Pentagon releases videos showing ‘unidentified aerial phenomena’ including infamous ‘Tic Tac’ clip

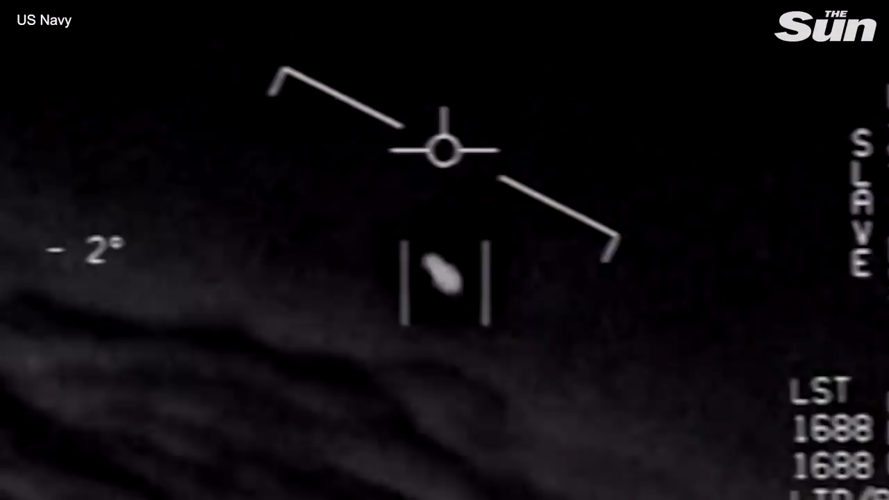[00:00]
There's a whole fleet of them. Look on the ASA. My gosh. They're all going against the wind. The wind's 120 knots to the west. Look at that thing, dude.
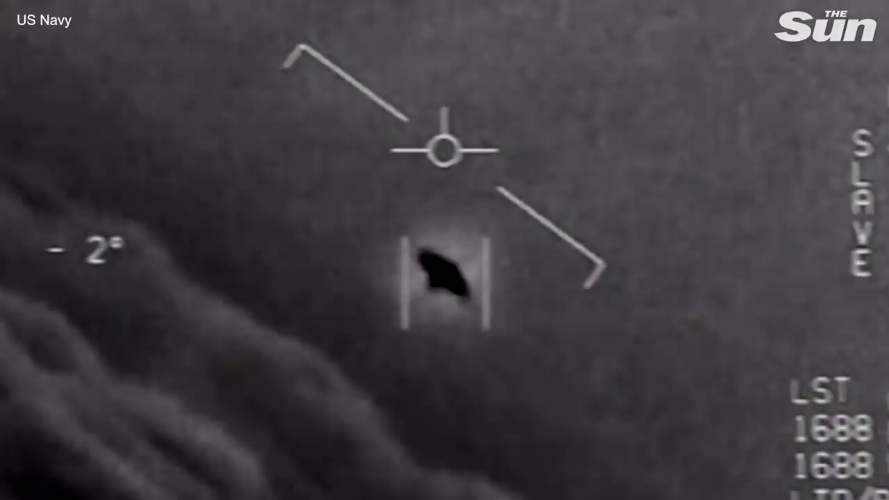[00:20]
That's not our LNS, though, is it? It's not. That is the LNS, dude. Well, if there's like... Look at that thing!
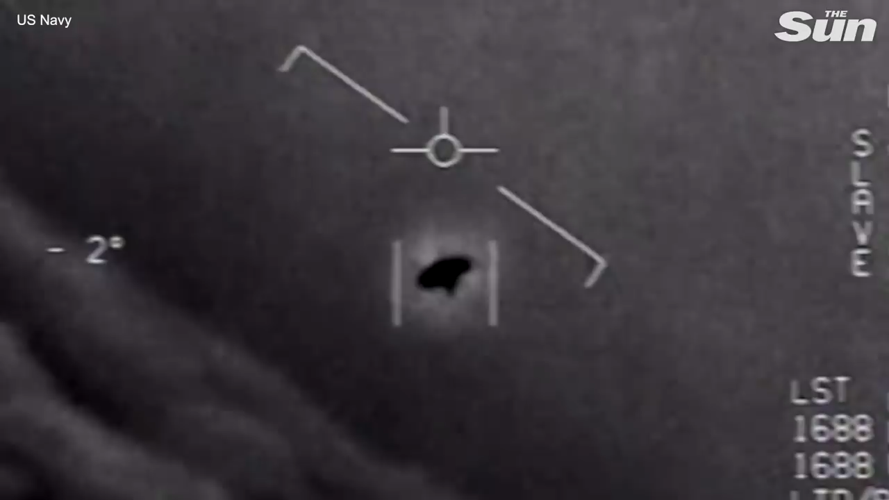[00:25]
It's rotating.
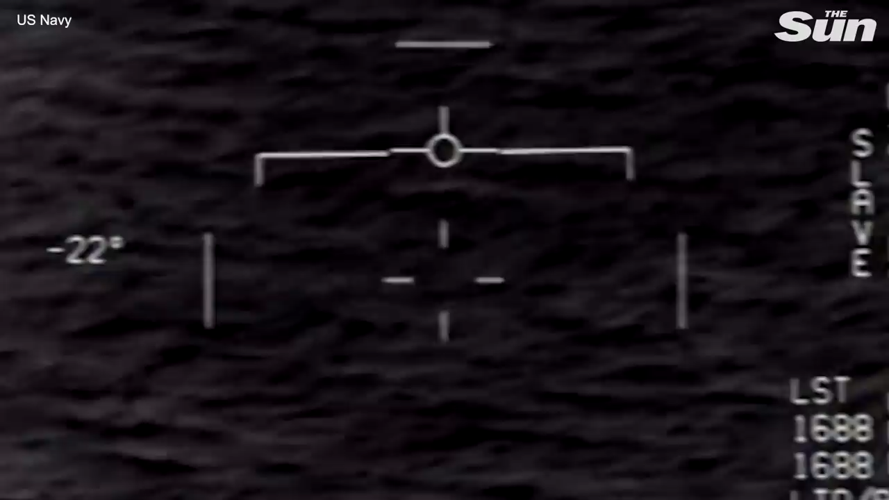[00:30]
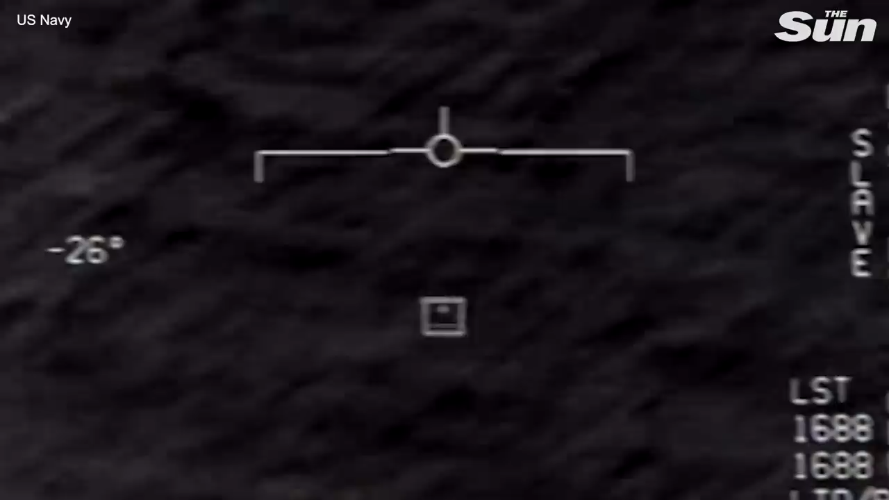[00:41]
No, I took an auto track. Oh, okay. Oh my gosh, dude. Wow, look at that, man. Look at it fly.